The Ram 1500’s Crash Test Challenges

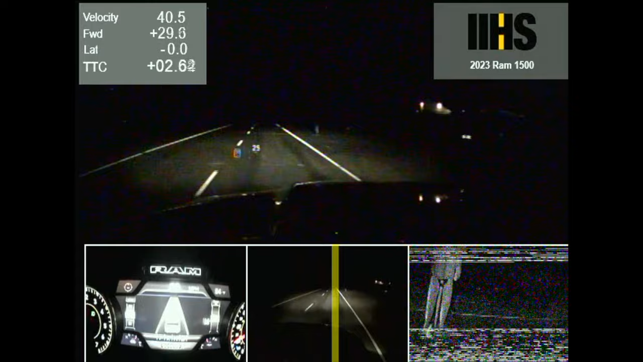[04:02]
At nighttime, the Ram's performance deteriorated significantly. Even when using the high beams, the truck barely slowed in most of the tests. In the 37 mph test, the Ram completely failed to stop. This is among the worst-performing nighttime systems available in any modern vehicle. Confusingly, the Ram has five headlight variants.